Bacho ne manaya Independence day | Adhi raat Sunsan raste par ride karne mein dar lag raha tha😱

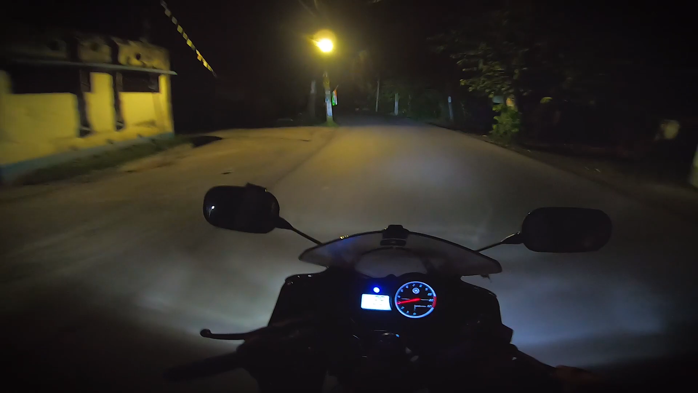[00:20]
तो अभी बच चुके है रात के एक बच के 35 मिन अभी यहां से शुडू होता है और भी सुनसान रास्ता